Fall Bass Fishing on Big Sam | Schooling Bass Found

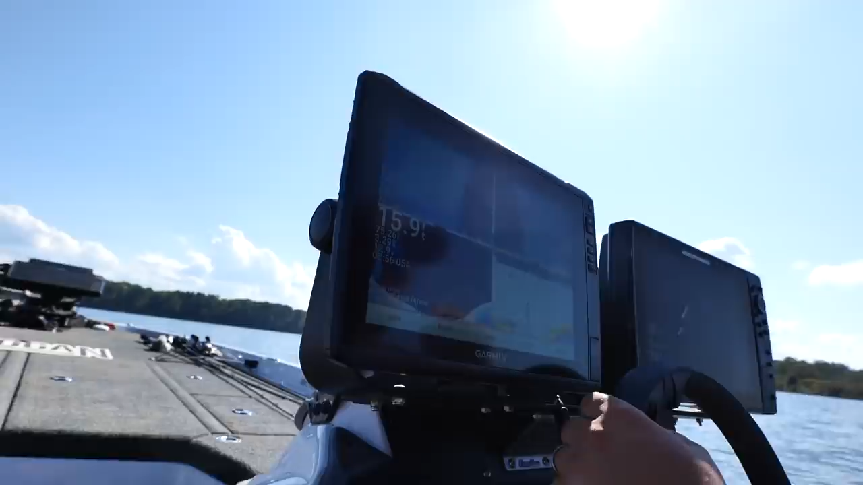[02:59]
15 to 20 that one was in like brush piles on the points.
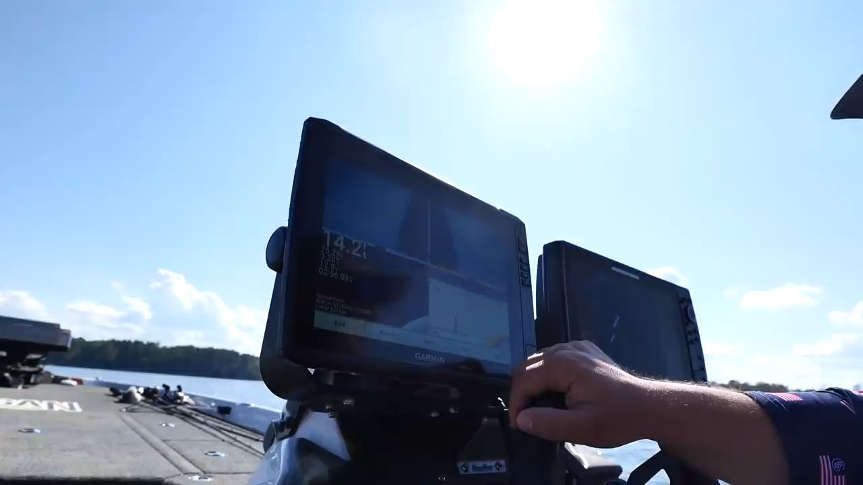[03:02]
That one was deep though. Yeah you need to go back there. Yeah that one had shadows. That one was deep deep. Had the shadows on it.
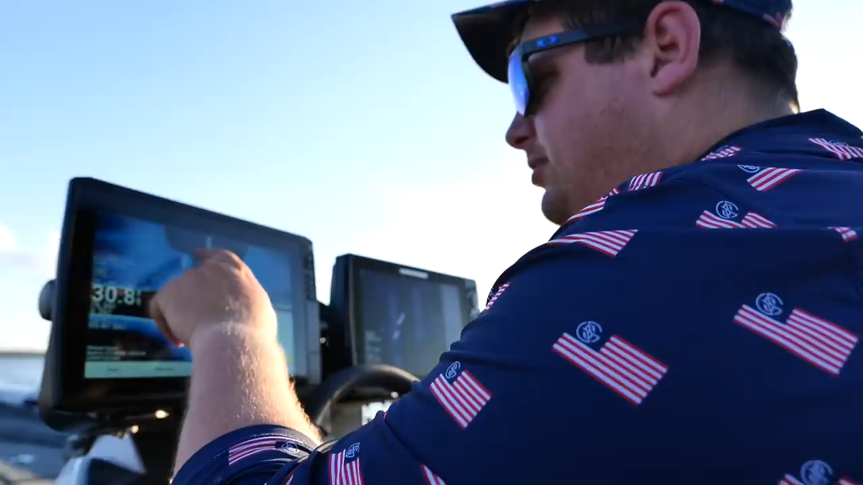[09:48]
Look at all that. We're going to go check and see what's over here.
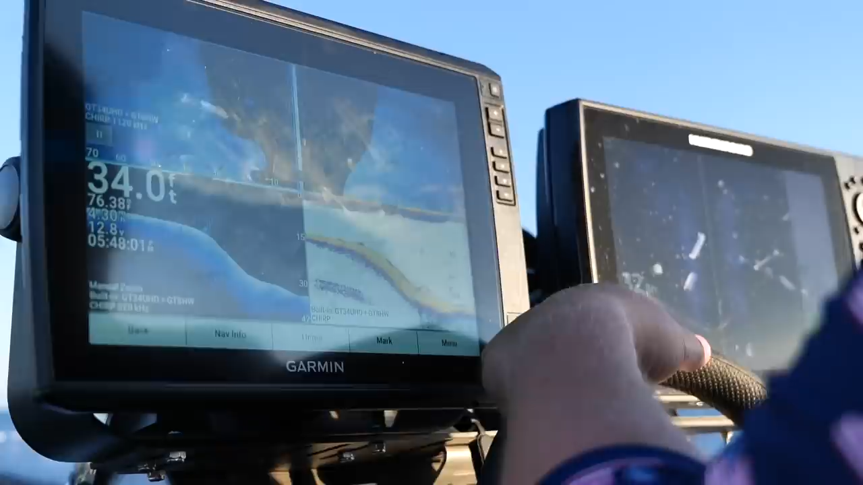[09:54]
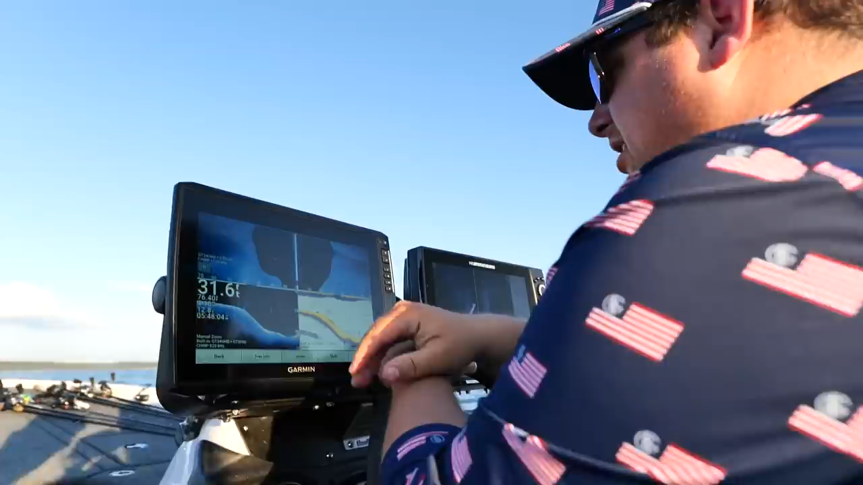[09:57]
Mega water bait. Some type of wood.